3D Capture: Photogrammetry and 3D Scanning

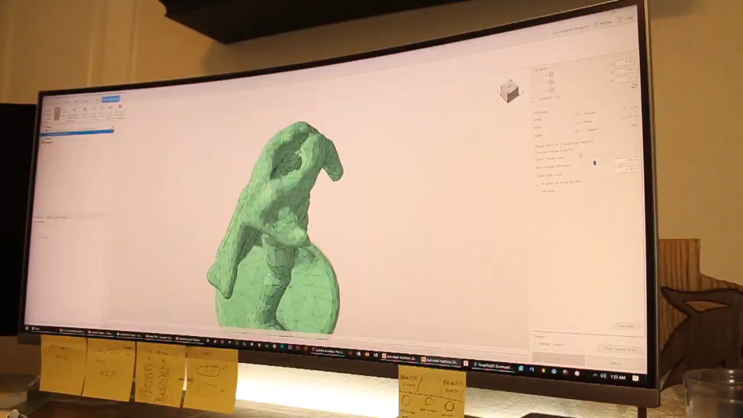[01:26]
The software Kinect, the light version,
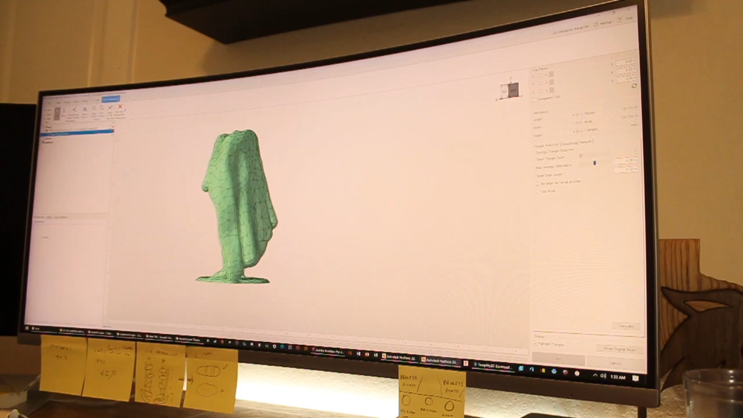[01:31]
or whatever you would call it, the free version, actually only allows you to export, I think it was 5,000 polygons,